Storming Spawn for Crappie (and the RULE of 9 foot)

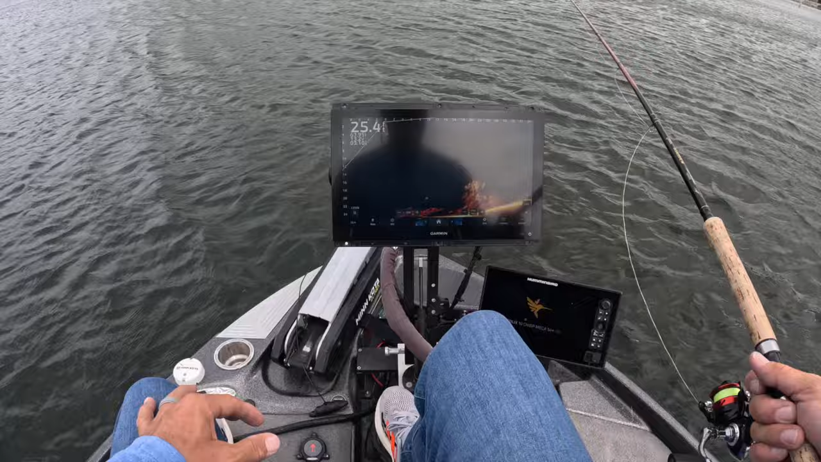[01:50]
episode in but look at look at this pile of fish right there guys you know they're going to be on fire so i've gone back to the white hair jig it is on fire the combo pack on the website yeah go get it check out this guy he can't help himself bam first drop guys i'm telling you try that combo pack b look at that slab one drop
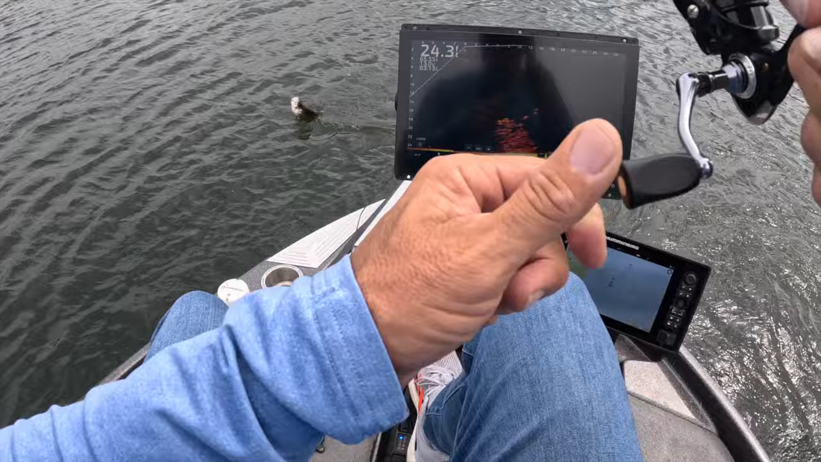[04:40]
and this storm is coming in this is a slab guys super slab right there wow
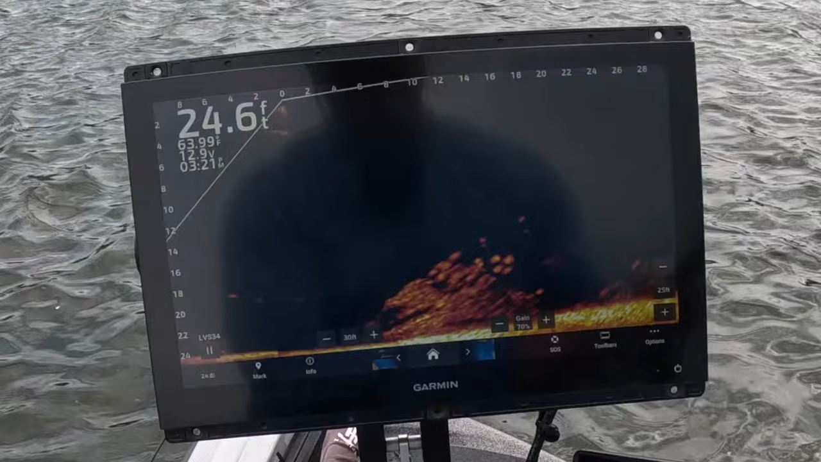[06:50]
On screen: depth 24.6 ft
roughly around 10 15 feet especially when they're this deep i don't have to stay that far off um dropping down there with my split shop and split shot in the hair jig right there and these guys are going to hit this like a uh probably like bred in an aquarium i'm assuming boom
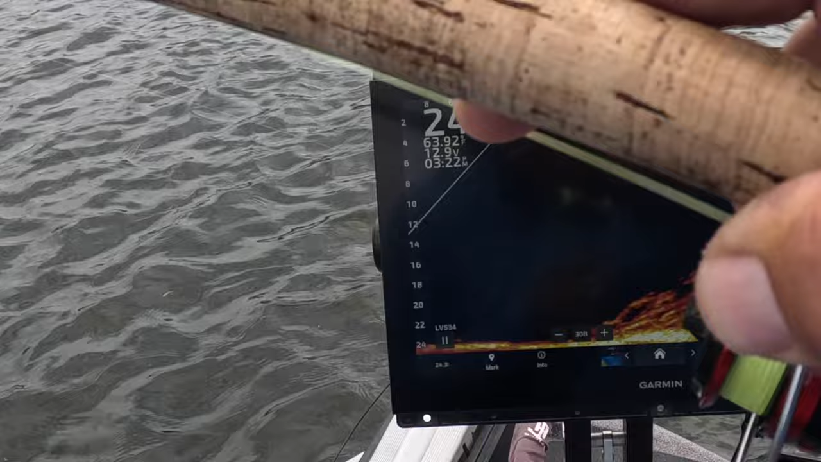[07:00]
that's that drag of that 200 series reel guys freaking awesome and we got ourselves an eater fish